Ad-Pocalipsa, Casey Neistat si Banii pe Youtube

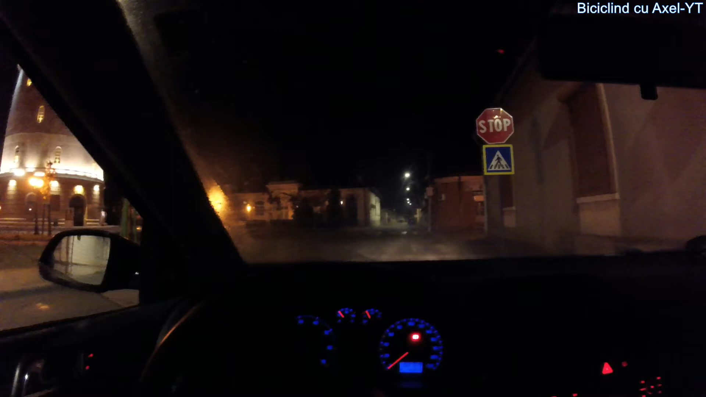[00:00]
Oprim aici să vă arăt un pic. Uitați turnul de apă, turnul Severinului, turnul din Severin. Acum nu mai e de apă, e de vizitat, dar îi spune castelul de apă.